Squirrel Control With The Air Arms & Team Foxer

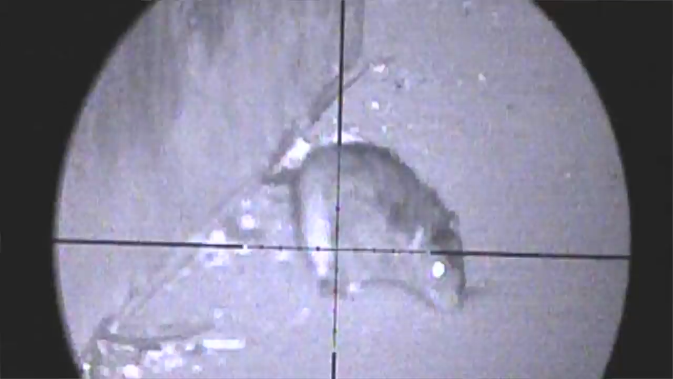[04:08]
I've not got it dialed up a great deal at the moment.
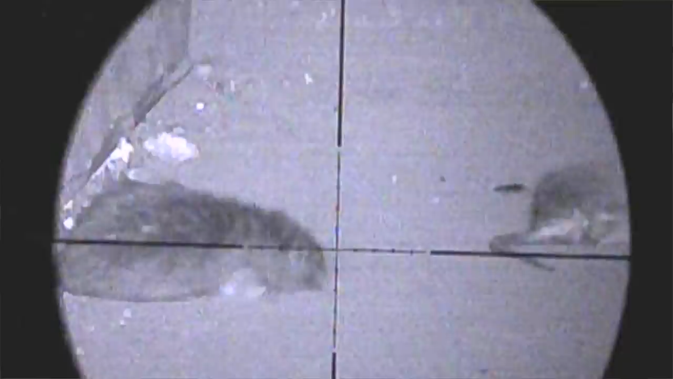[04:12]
It's only 18 paces. You just simply don't need a lot of power.
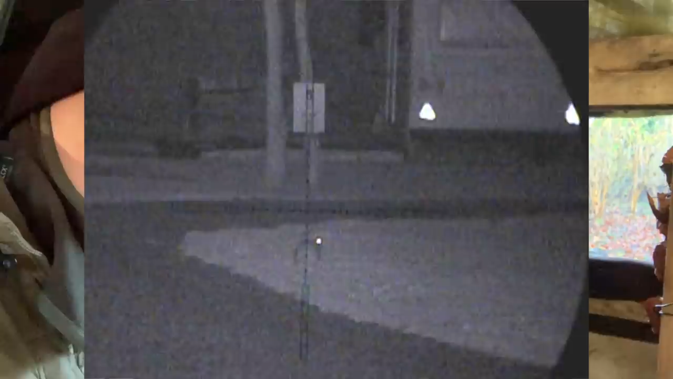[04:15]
Yet, when you go out on the rabbits, you know, and you want to take them at 50, 60 yards, you dial that power right up,